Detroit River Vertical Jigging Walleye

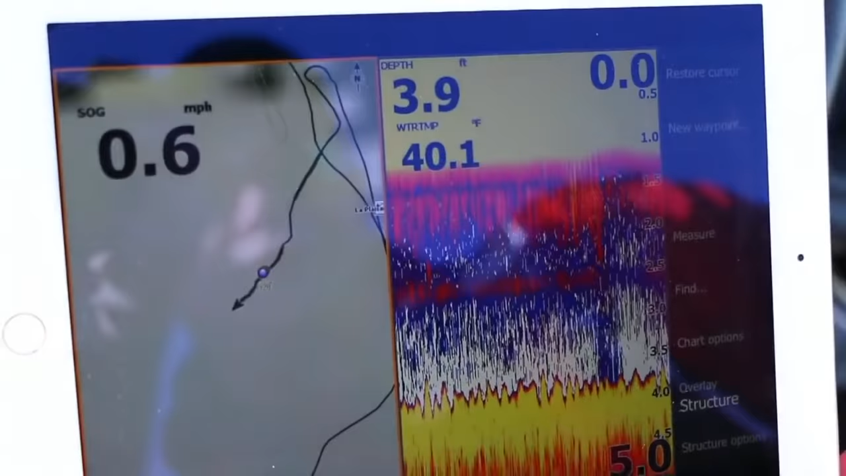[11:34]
On screen: depth 3.9 ft, water 40.1°F, speed 0.6 mph
So, it makes it really cool so you can have two screens and don't have to pay for two graphs.
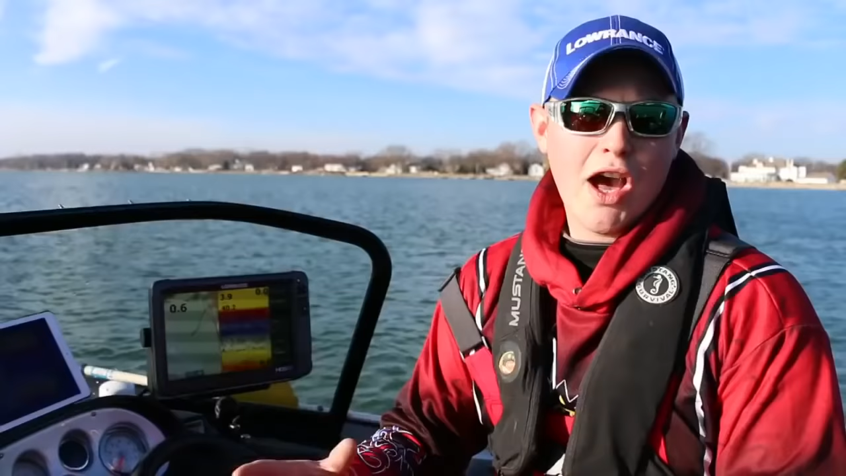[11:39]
So, how does this Wi-Fi help you in a real-world situation?
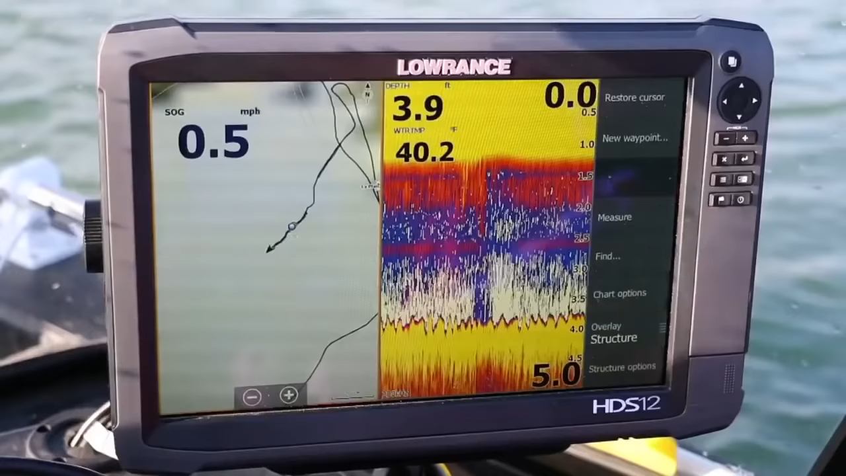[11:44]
On screen: depth 3.9 ft, water 40.2°F
Being able to use your iPad or your cell phone to display the screen is really cool. Let me give you an example.
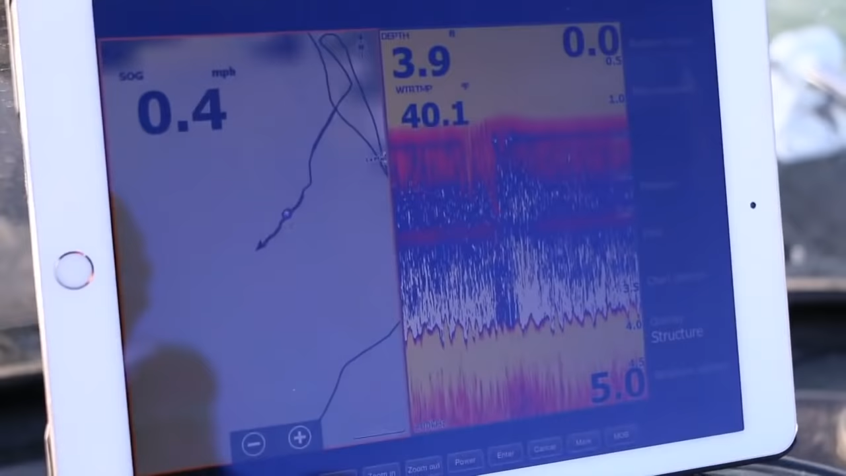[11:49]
On screen: speed 0.4 mph
If you're fishing on the Detroit River, and you've got a buddy at the back of the boat, and you're up on the front of the boat, your buddy can have an iPad mounted to the back of the boat, seeing everything that you're seeing up on the front of the boat.
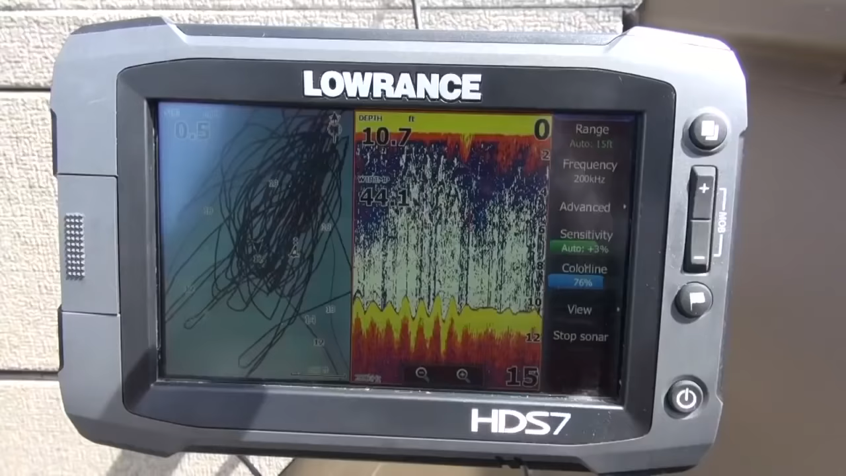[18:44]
On screen: depth 10.7 ft
Not just for marking fish, but it also gives you bottom contours. And you can actually see in spots like the Detroit River here today, spots where there's crackly rocks and stuff like that. It's really, really important to be able to see that because that's what holds fish.
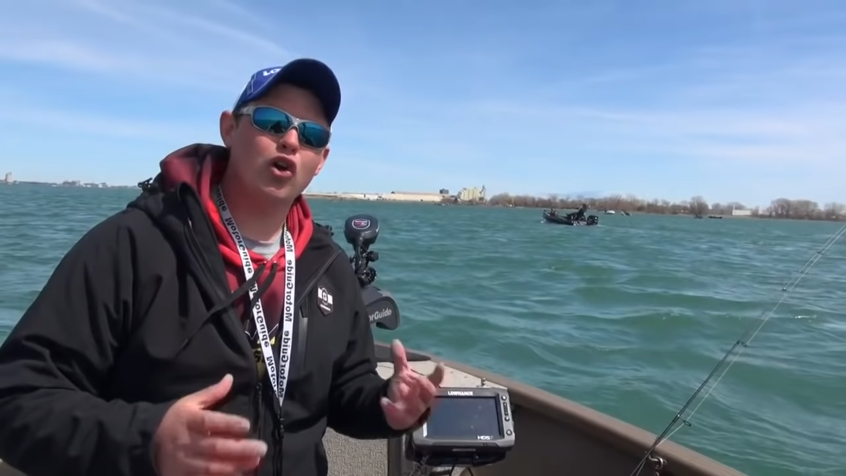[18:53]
You also have your GPS, which gives you a plot trail. With your plot trail, you can use that as a reference for the next drift. Say you have a really good drift, when you go back up to do your next drift,
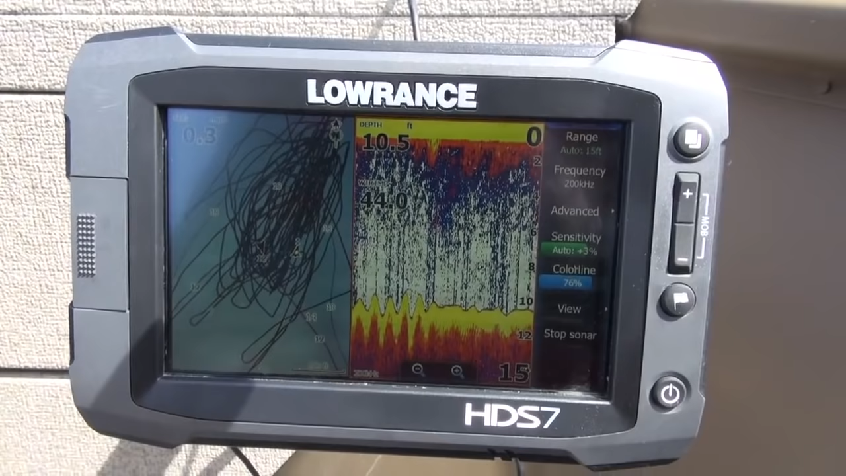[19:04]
On screen: depth 10.5 ft
you can see your plot trail, line up on it, and get really close to where you were before. So having sonar like this right here is very, very important when you're vertical jigging.